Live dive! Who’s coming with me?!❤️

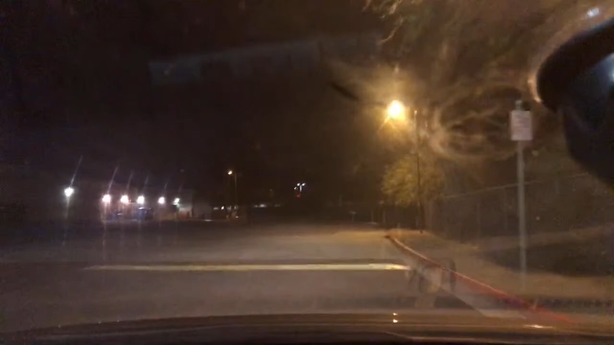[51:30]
let's see are they going to go to the dumpster they're going to the dumpster they're going to my Bath and Body Works dumpster